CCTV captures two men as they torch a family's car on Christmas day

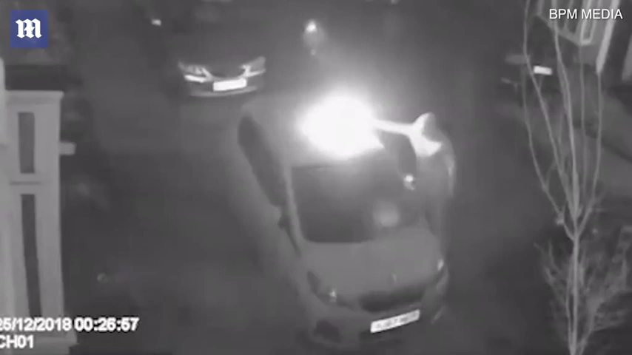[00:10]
It was an absolutely shocking moment at a festive season where these arsonists
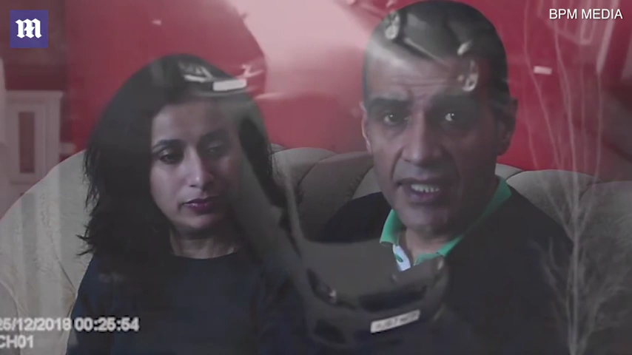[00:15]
came down with no care in the world,
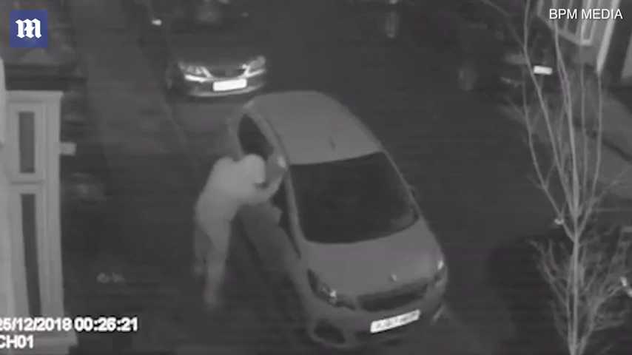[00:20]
knowing we got CCTV cameras on the property and they still managed to blow the car up. My kids were absolutely petrified on the Christmas Day and they were so upset and so much fear. I mean, I was scared myself at the time when they'd done it because when my kids were shouting from downstairs, Dad, somebody's lit the car, somebody's lit our mum's car.
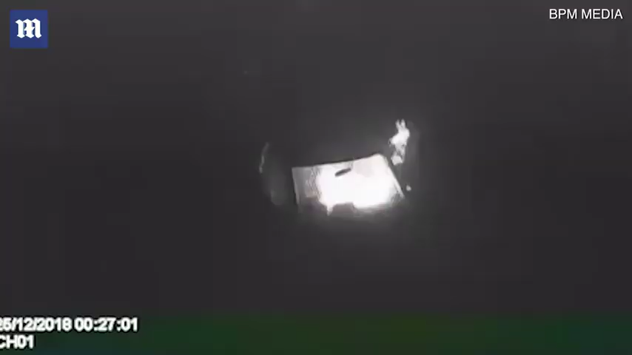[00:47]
I took the registration number plate down in case the camera doesn't pick it up and I came running downstairs and all I could see my children screaming,
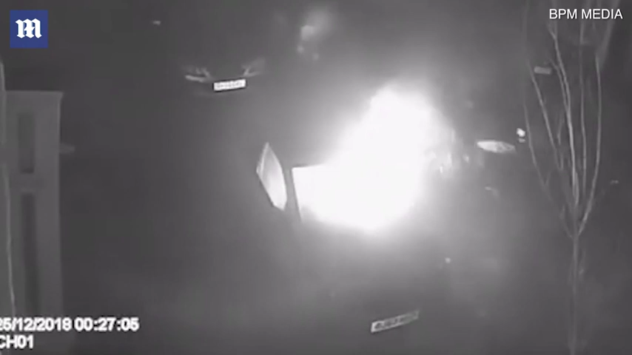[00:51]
crying, Dad, don't go outside. The car's on fire. The guys are going to hurt you.